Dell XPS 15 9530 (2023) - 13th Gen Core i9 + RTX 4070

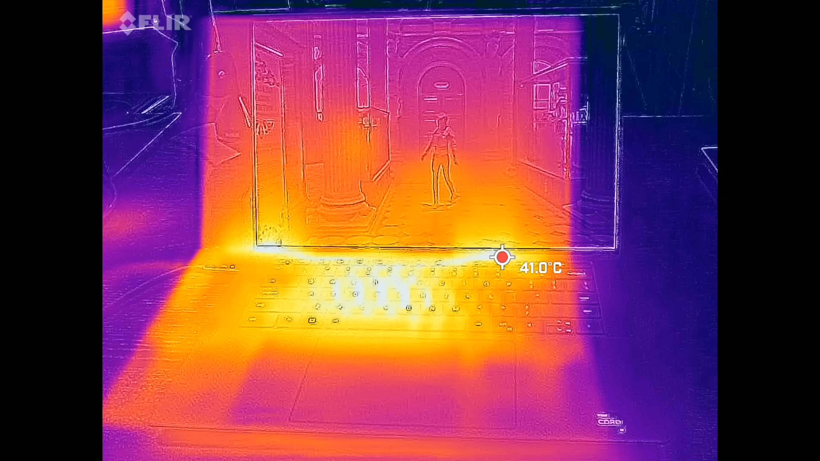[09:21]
On screen: spot 41.0°C
never getting overly hot, although there were a couple of hot spots here and there,
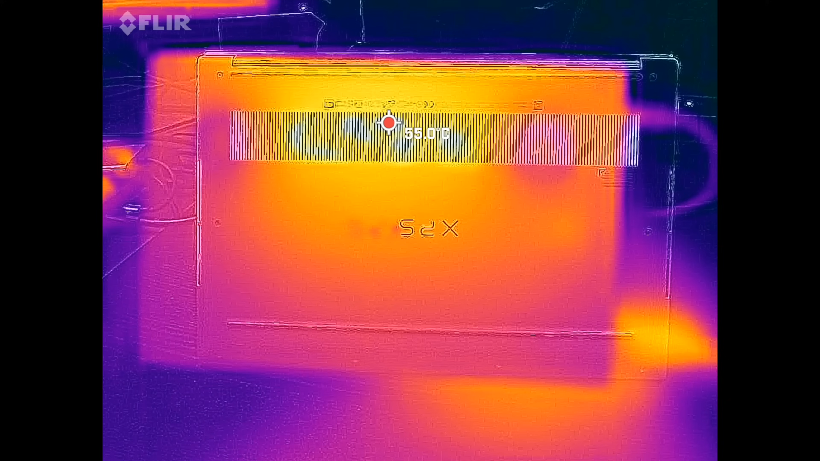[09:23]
as you see here,
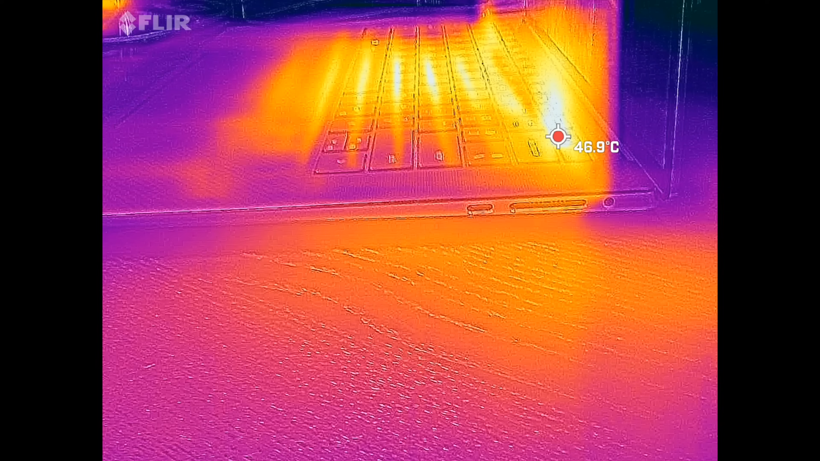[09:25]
On screen: spot 46.9°C
but nothing alarming, nothing too hot to the touch, which is good, especially on a thin and light chassis that this has.